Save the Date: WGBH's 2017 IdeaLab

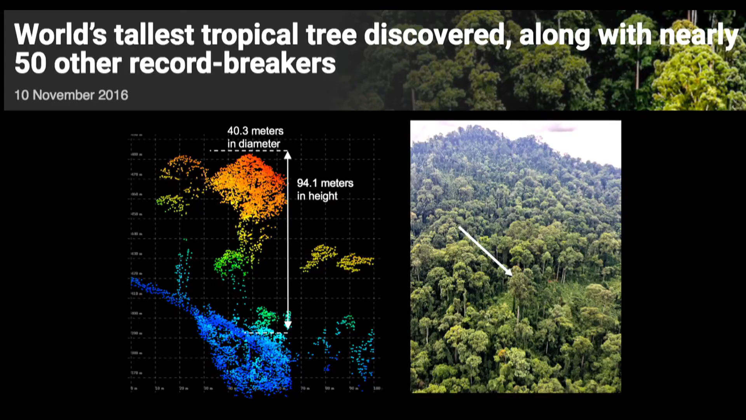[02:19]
One of our technologies can see into these trees and measure the amount of water in every single tree we fly over.
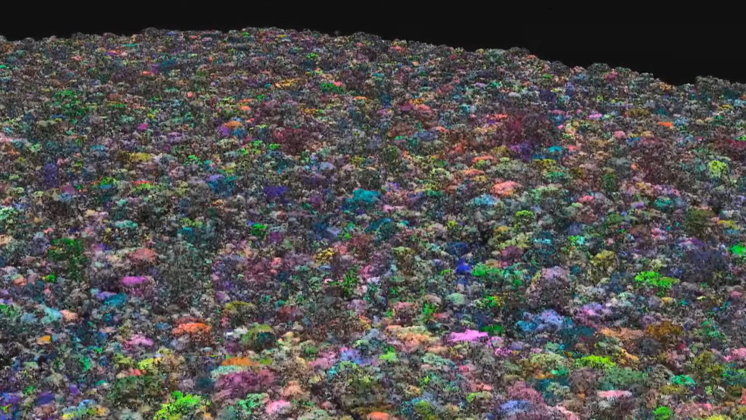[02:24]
Trees that you see here in blue are doing just fine and trees that are red are wicked dry and are ready for something bad maybe a fire to break out and burn those.